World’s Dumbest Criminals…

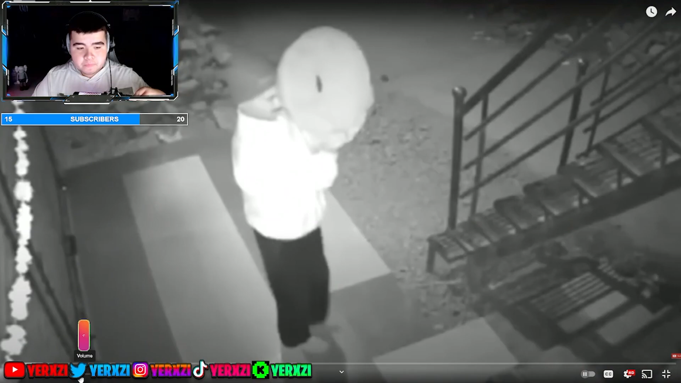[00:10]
dumbest criminals caught on camera it's hard to believe this actually happened this criminal took his time to hide his face from the cameras he knew were watching it but halfway through his attempted break-in he took a quick peep to see if the camera was still watching it was
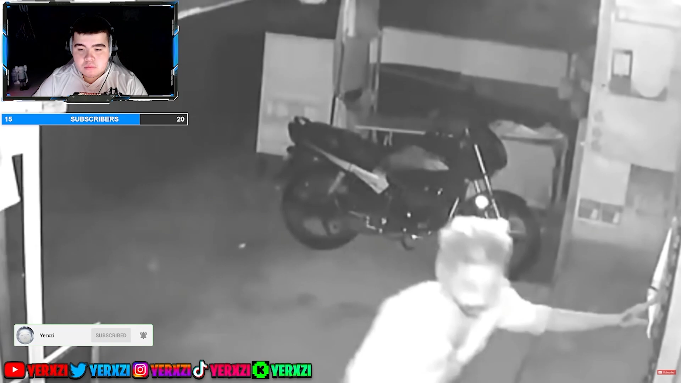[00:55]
worst you think a plastic bag would be up there with other terrible ideas these criminals